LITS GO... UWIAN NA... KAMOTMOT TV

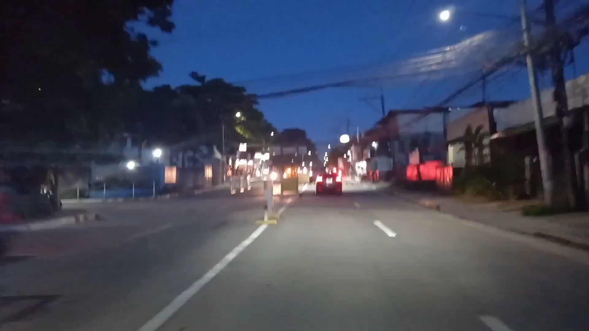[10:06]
patagos ng Republic Avenue. Yun po mga halagi natin pong dinadaanan mga kamatok at
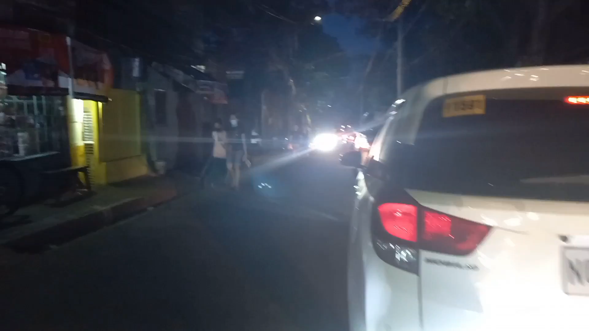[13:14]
Hanap ng butas para hindi tayo mapusinahan ng kasalubong dahil po tayo nagka-counter flow lang po. Ayan o.
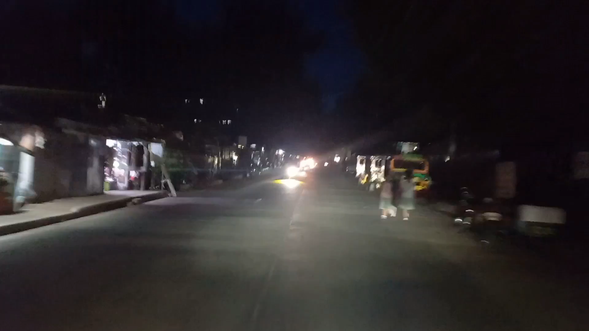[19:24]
Public Avenue, mga kamot-mot, at tayo
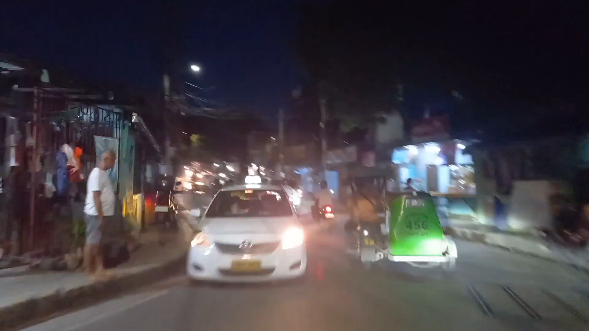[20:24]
Pwede sa may Riverside. Yan po. Marami po ang tagos dito. Pwede dito sa may Manggahan.
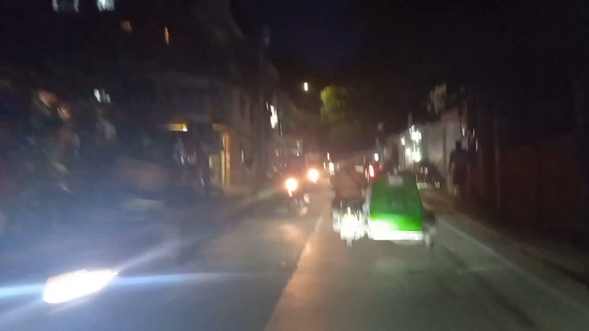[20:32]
Malayo na yung mga kamagot kung sa Manggahan pa kayo lalabas ito yung malapit na kuwa. Malapit na kuwa ng kuwa. Sa kuwa. Yan o.
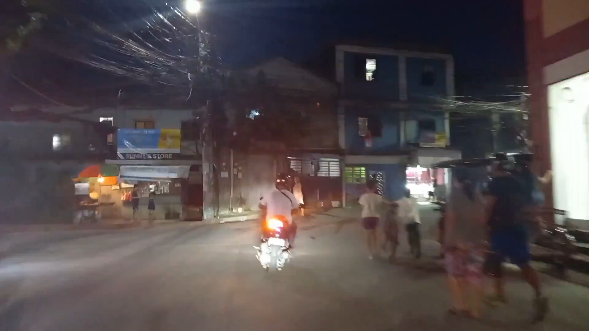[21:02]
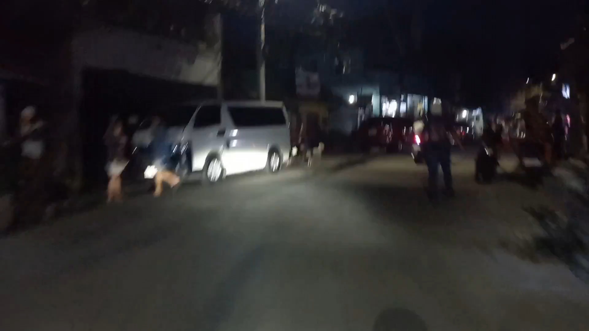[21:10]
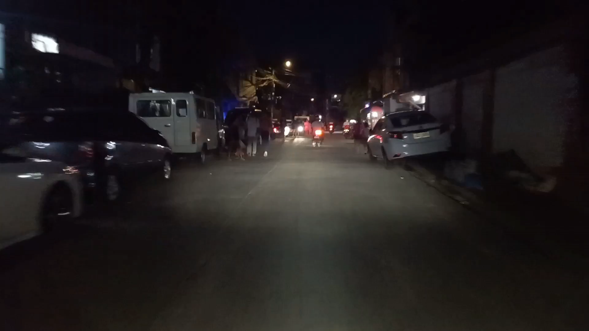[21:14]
Dito po tayo sa may Samson Road.
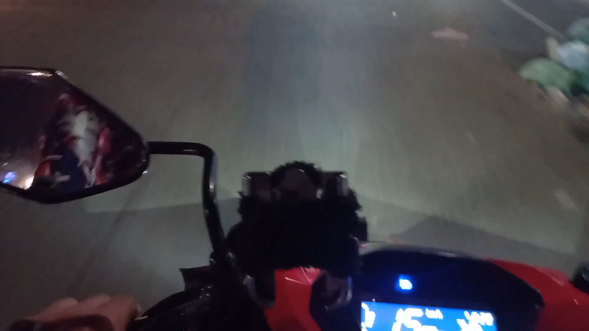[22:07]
Commonwealth Avenue na po ini. Ayan. Ito. Ito na nga po tayo.